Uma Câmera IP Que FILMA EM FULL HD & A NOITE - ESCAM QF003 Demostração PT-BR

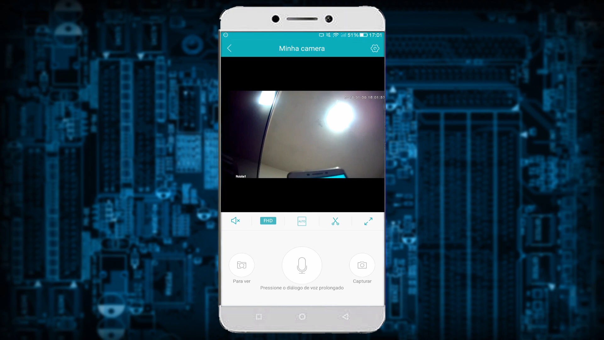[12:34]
aqui Vocês estão podendo ver Aqui em cima Girei ela toda Para cima Você consegue botar Ela em qualquer lugar